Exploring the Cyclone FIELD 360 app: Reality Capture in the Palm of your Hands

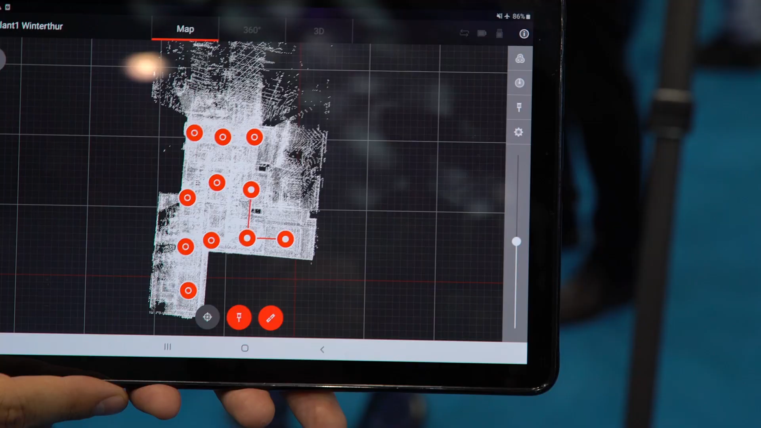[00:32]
By view you see already here I have a project where my data is synced from the laser scanner directly to the tablet.
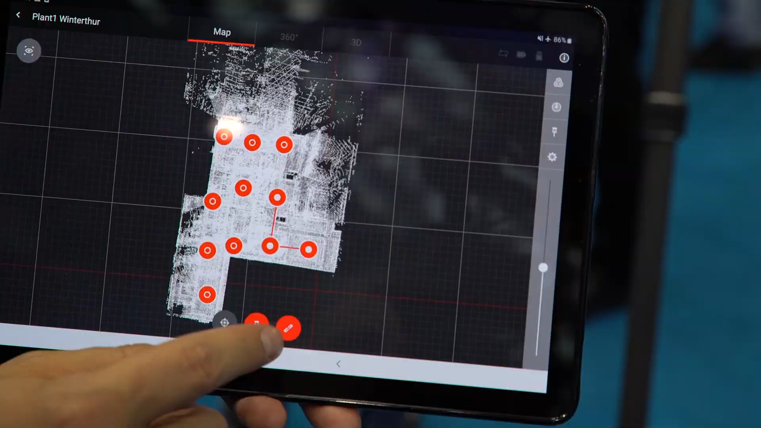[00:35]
Now what we can do is we can we can view our data directly in the map view but we can also now switch to a 360 view which is
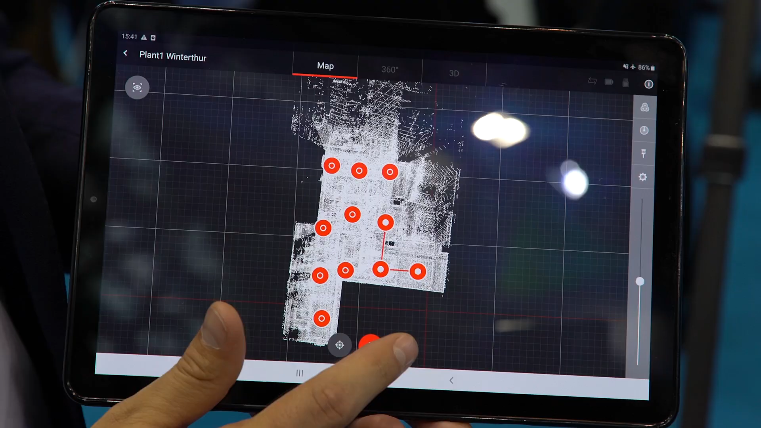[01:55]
our tablet to to select our
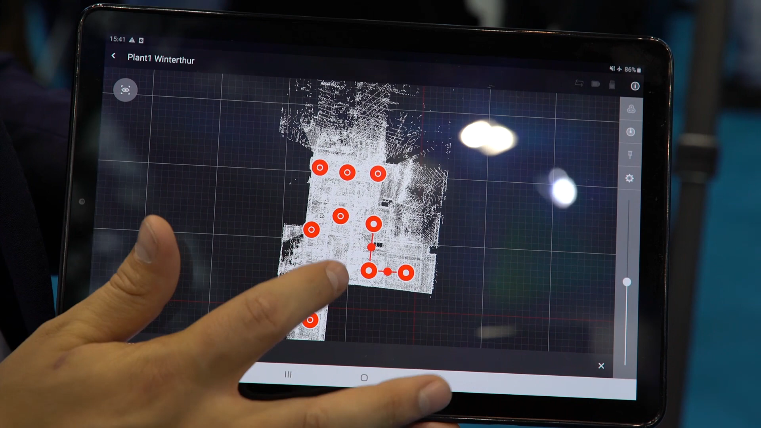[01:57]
scans that we want to align and then we'll see in two different colors how the scans are aligned.
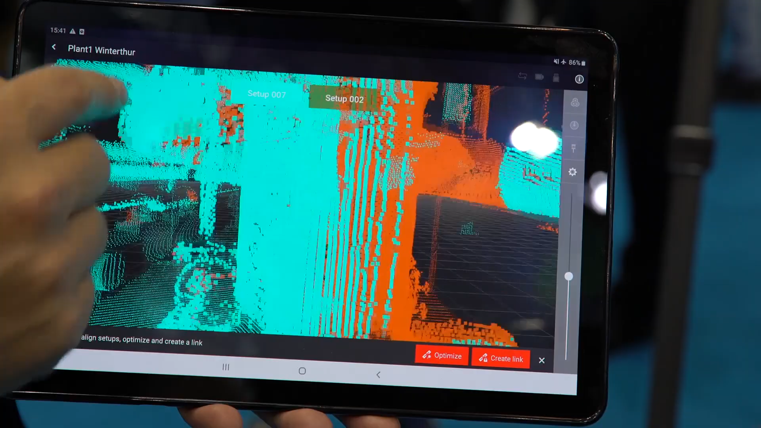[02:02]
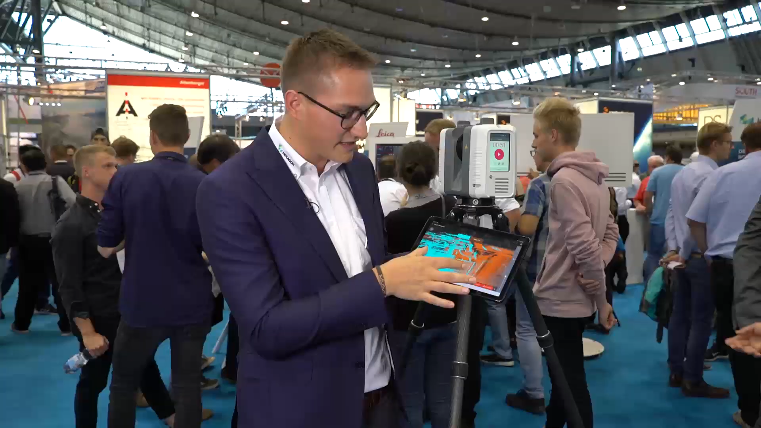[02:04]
If we go to the 3d view we see now well maybe there's a little bit there's a little bit that we still need to do and we can run ICP directly on these point
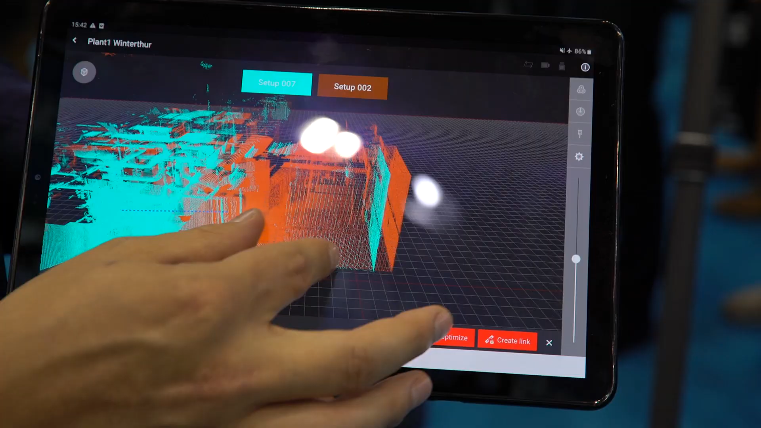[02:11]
clouds so if I hit optimize here you'll notice that the point cloud snaps to the other one.
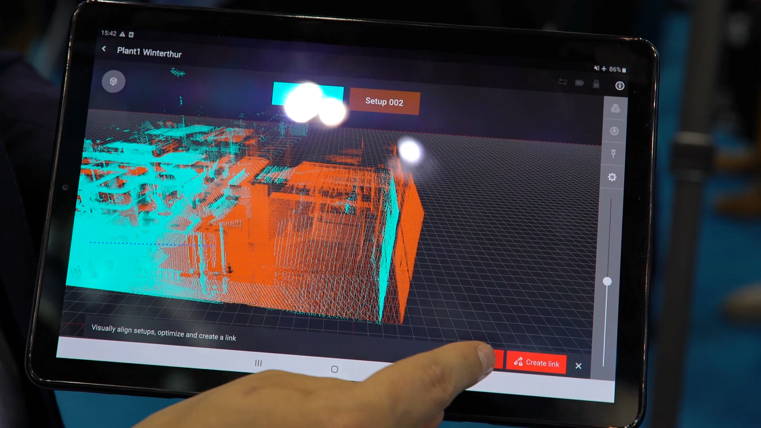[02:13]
Now we can create a link and these two setups are now locked in place and again this